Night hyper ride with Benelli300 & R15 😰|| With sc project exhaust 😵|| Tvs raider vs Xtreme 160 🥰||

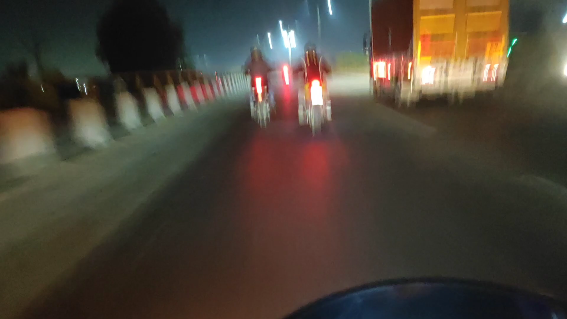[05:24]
बनेली का चारों तरफ साउंड आ रहा।
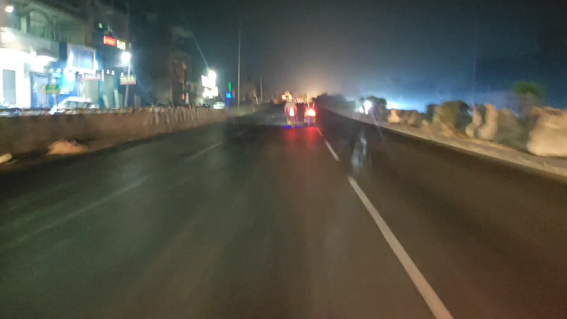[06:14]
ओ भाई दोनों भाई इतनी खतरनाक तरीके से निकाल के ले जा रहे हैं, बहुत ज्यादा तरीके से। अपन भी खींचते हैं अपनी बाइक को भाई, देखते हैं कहां तक जाती है
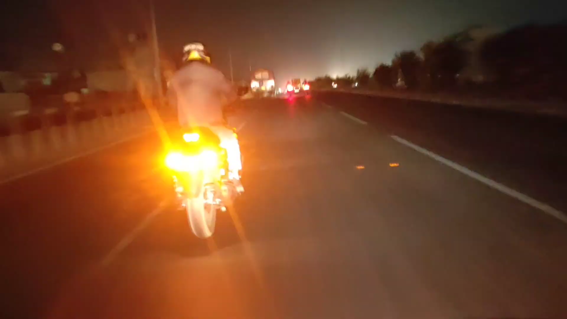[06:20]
भाई। दिल्ली रोड पे है स्टेशन है
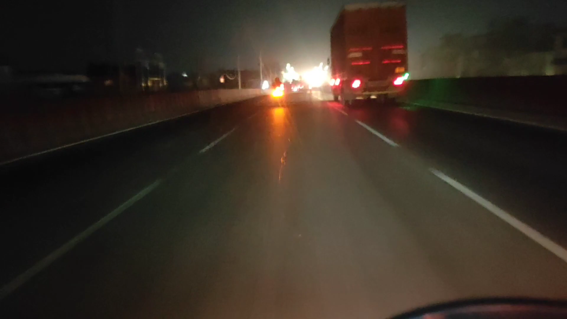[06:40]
भाई, कहाँ चलेगा लेकर ये अपन तो बहुत पीछे रह गए गाइस। कोई नहीं, खींचते अपन भी, देखते हैं कहां तक जाती है इनकी बाइक है।
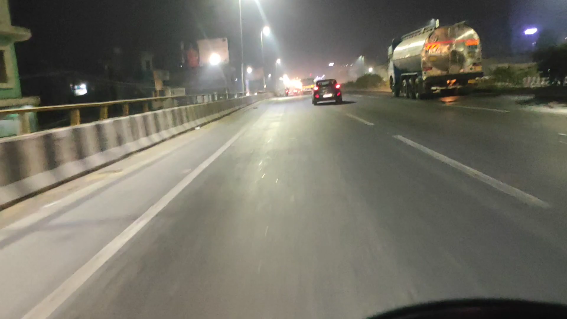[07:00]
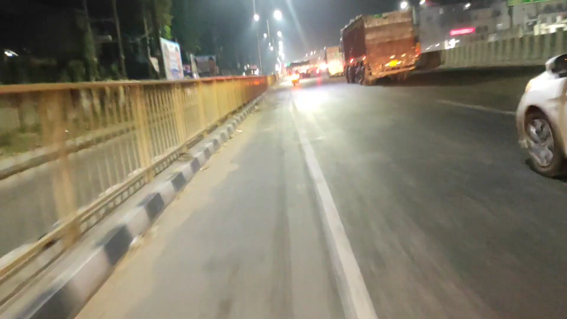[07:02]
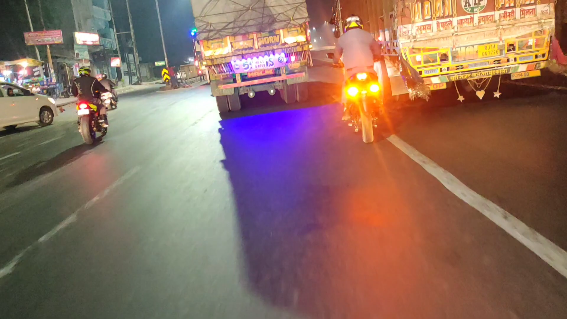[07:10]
ये भाई ये खींच दी भाई ने बिनेली,